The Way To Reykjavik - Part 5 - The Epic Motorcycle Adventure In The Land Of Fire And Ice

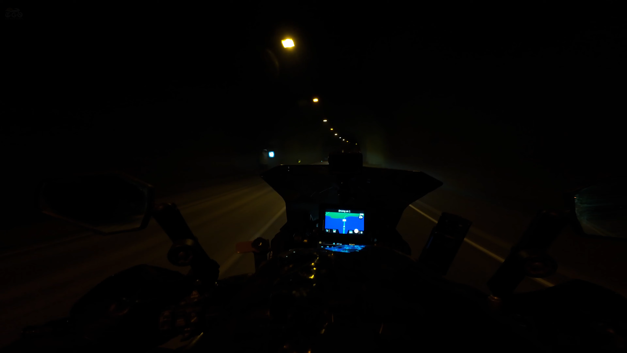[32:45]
Mr. Weil is from Oman, and Mr. Chuan on the back, he's from UAE, Abu Dhabi. See, now going upside. It's warm again, from exhaust, getting warm, hot.